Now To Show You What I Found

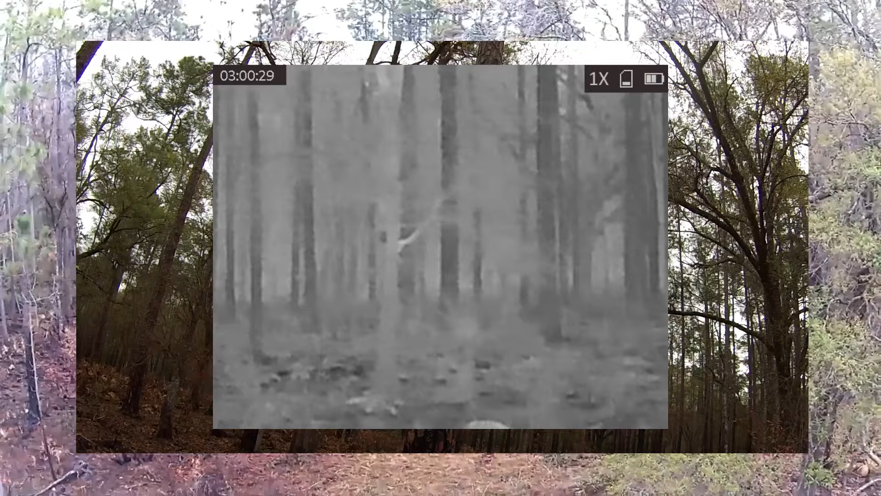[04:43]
And I'm pointing right at the game camera. I didn't really try to camouflage it like I do sometimes. I think it's in a pretty good spot.
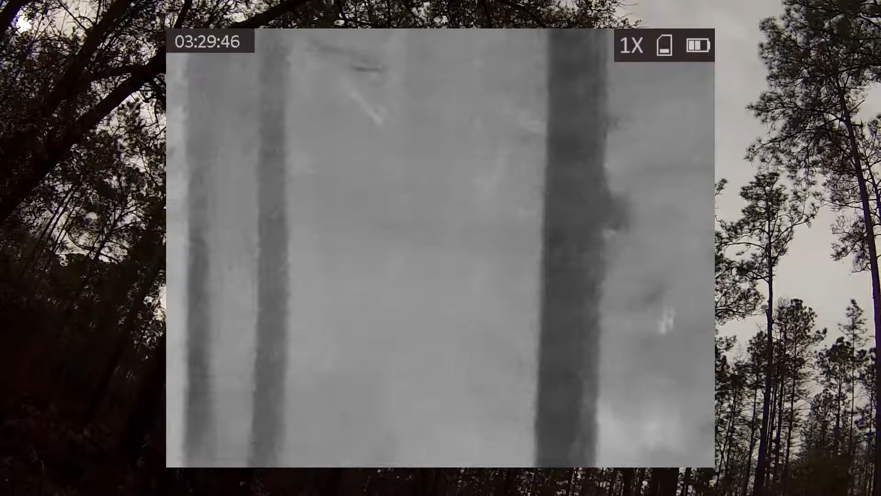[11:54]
So I got the camera pointing right at it. There's a tree stand over there.